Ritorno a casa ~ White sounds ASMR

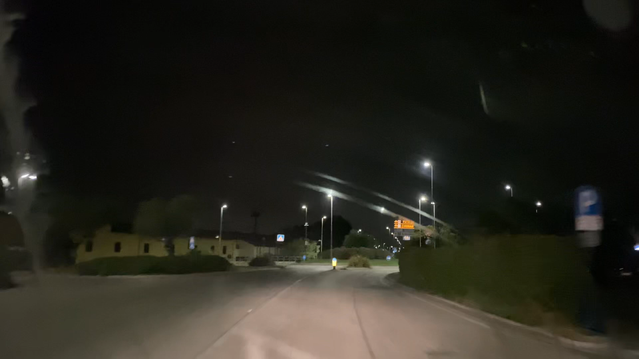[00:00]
deciso di fare questo video strano mentre ritorno a casa e ci tengo a dire che sono in totale sicurezza. Il telefono è su un treppiede
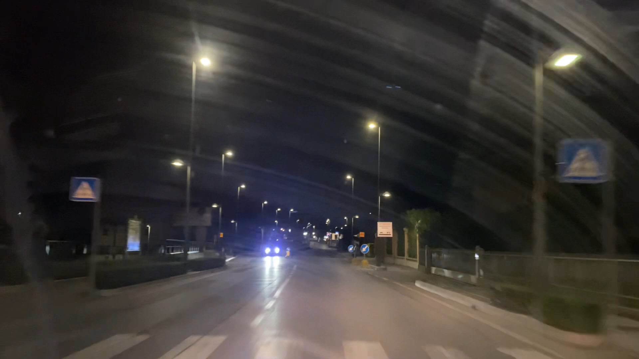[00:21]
appoggiato alla mia spalla, quindi io non sto guardando il cellulare ma sto guardando la strada. E ho pensato potesse essere rilassante con i miei amici un po' di tempo fa, quando li riportavo a casa, dicevano che io avessi una guida molto fluida, molto rilassante. E quindi ho pensato, sì, è vero, un momento rilassante,
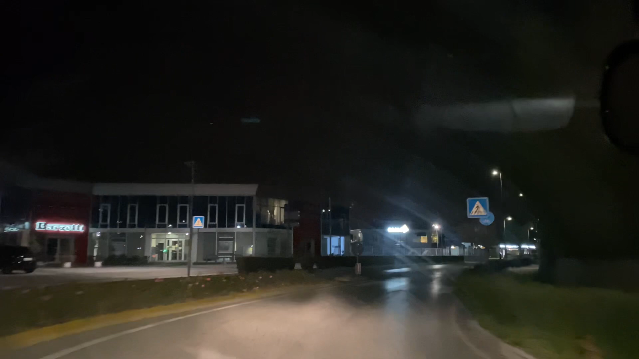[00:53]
quello mentre si torna a casa, immaginare il letto, lenzuola, le coperte